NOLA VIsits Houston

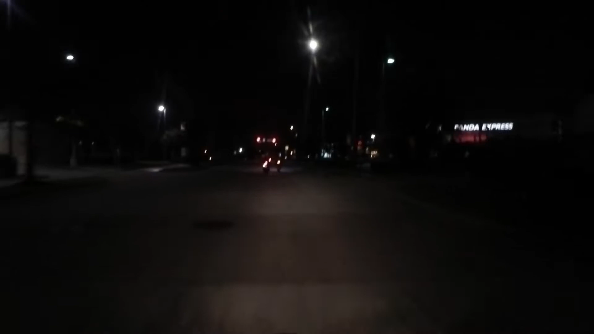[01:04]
Lord I'm stuffed And there it is the lights of downtown Houston you can see them off in a Dickers look at this Philp house for sale What the heck is a Philp house you see the sign Philp house? What if that's like one of them a dope fiend house or some bullshit hell I don't know
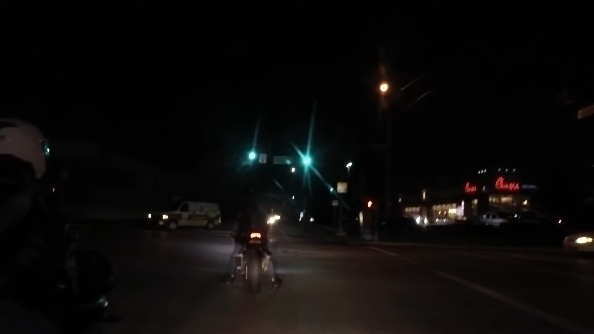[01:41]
We don't have a protected left here
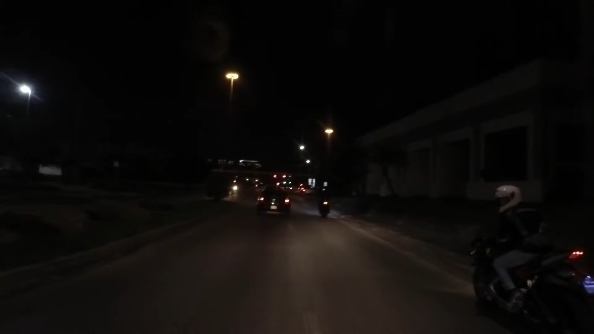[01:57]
All right, we're gonna go grab a head back to where we were going where we came from I guess I'll be we'll be right back
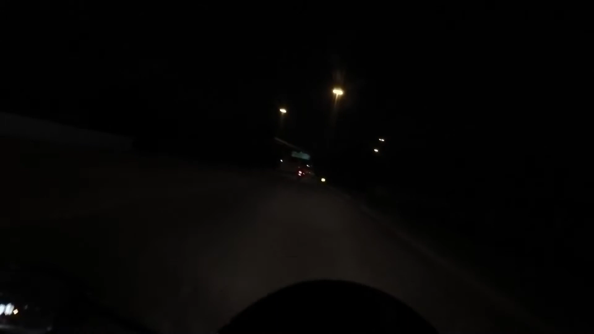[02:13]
Oh, and of course I get blocked in with the traffic
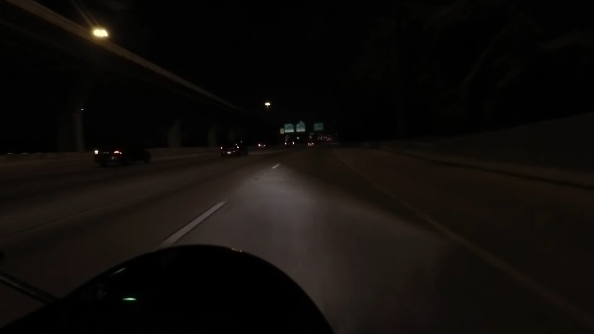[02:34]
Oh shit missed a fucking exit. Oh, well, we'll figure this out